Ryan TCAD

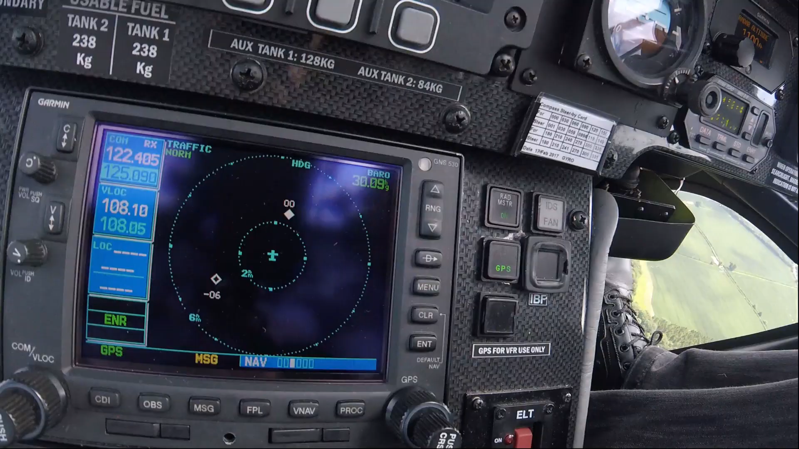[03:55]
So the minus 600, that's the helicopter that's now well off to our sort of eight o'clock.
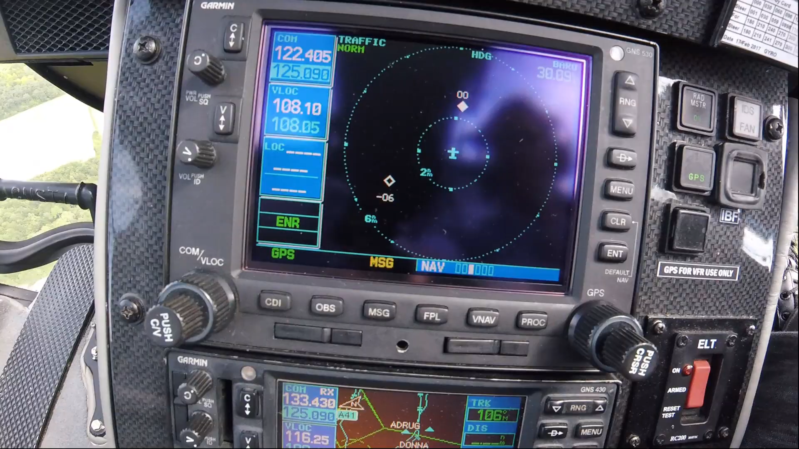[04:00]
And the one we're keeping an eye on is the one directly in front of us, same level, 00. And what should happen, I want to deliberately fly another aircraft,
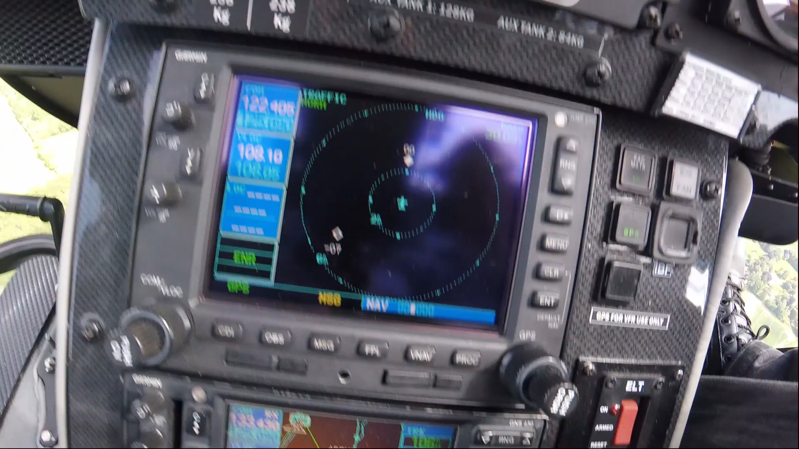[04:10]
but if it gets to within that two-mile ring, a bit bumpy, and the aircraft still considers it to be a threat, we'll then get an audio warning of traffic.
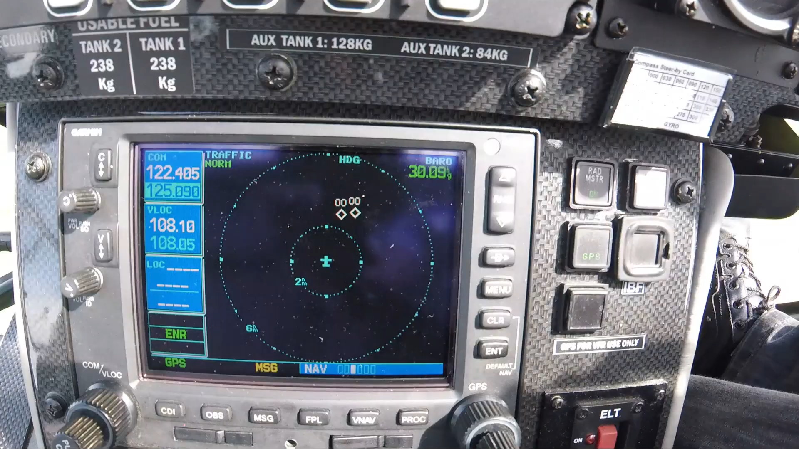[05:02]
That one there will change. There we go.
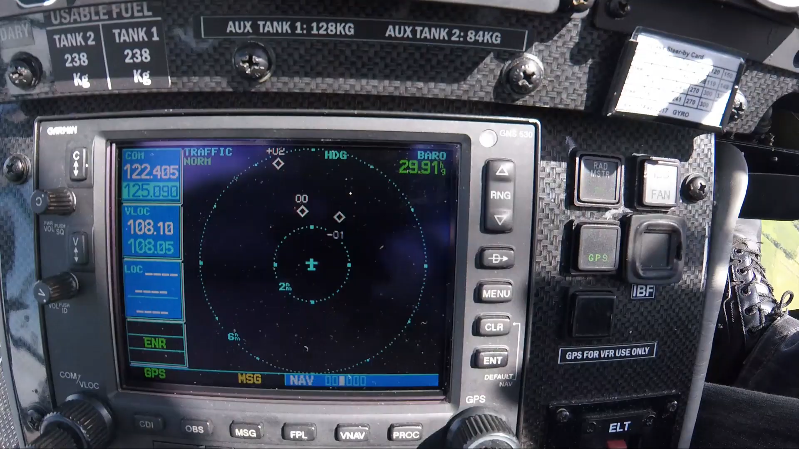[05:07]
We will try and have this one the same as the actual,
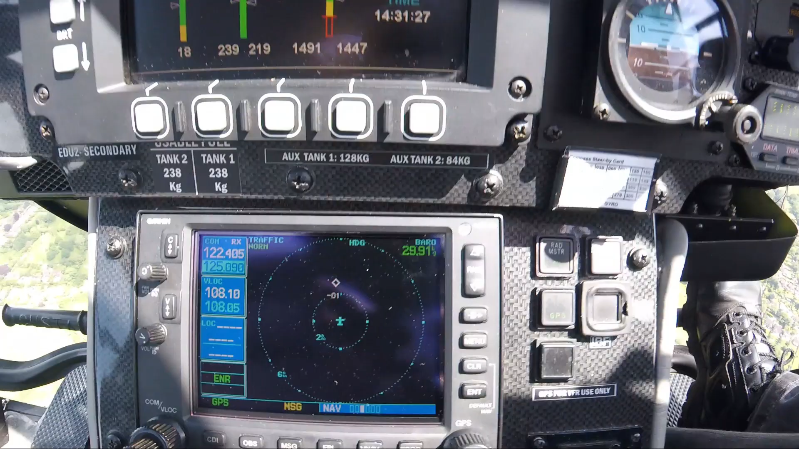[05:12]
so it's giving us the position of those aircraft in relation to where we are.